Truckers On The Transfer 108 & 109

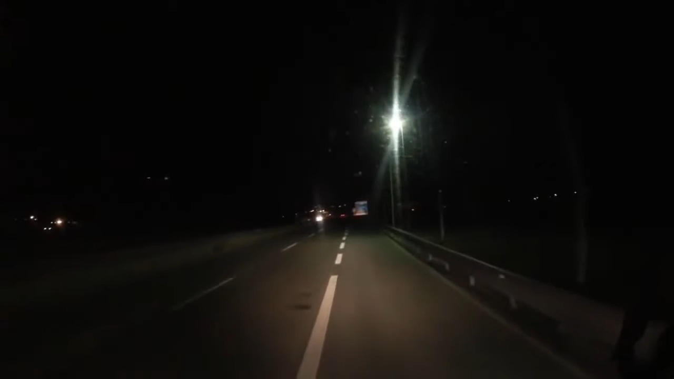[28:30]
Prendiamo l'uscita dell'area di servizio che è l'entrata sulla superstrada. È un'uscita per entrare.
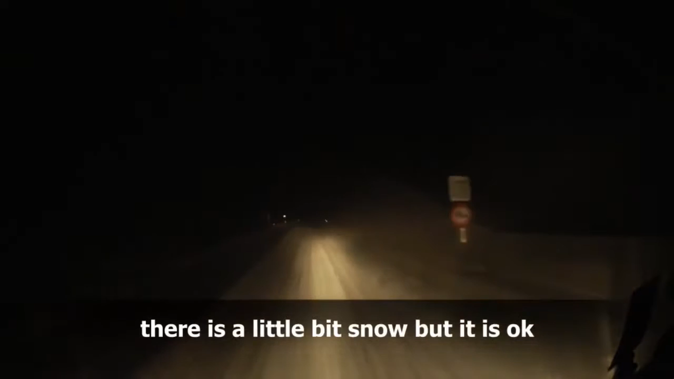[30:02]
C'è un po' di bufera di neve, ma si va, dai. Arriva il vento, c'è il vento che la butta giù dalla montagna, la neve, ma non sta nevicando.